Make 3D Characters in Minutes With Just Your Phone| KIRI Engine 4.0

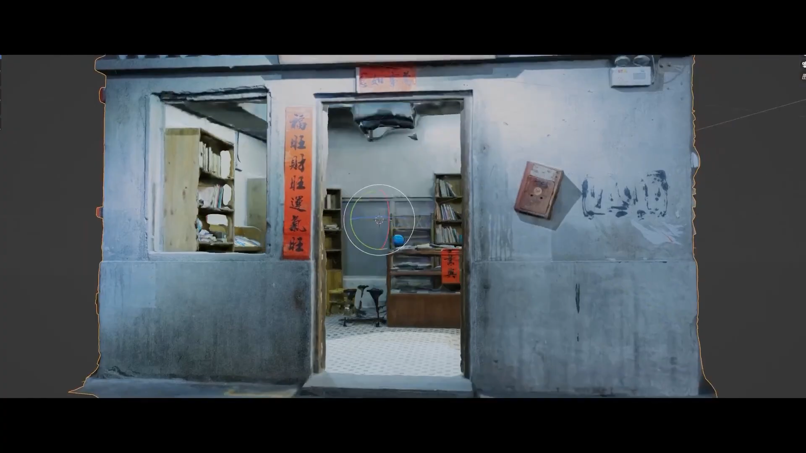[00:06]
Kiri Engine started as a photogrammetry app, where you capture photos of an object and the surface reconstructs a 3D model.
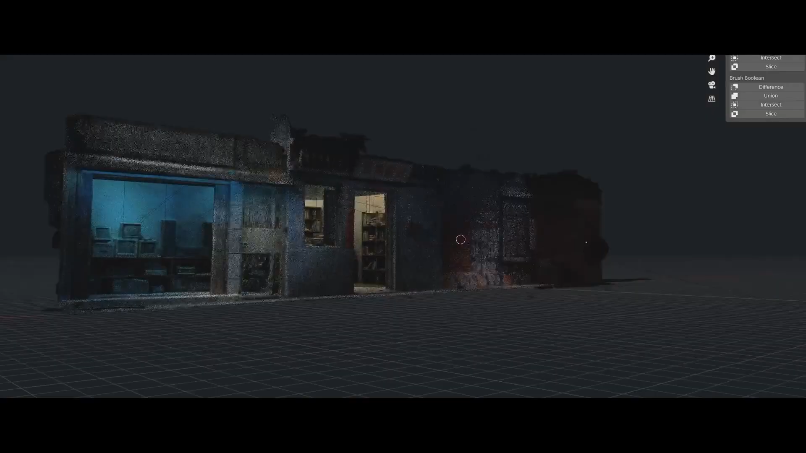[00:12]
Over time, it has grown to include LiDAR scanning on new iPhones, and even new methods like Gaussian spotting and neural surface reconstruction.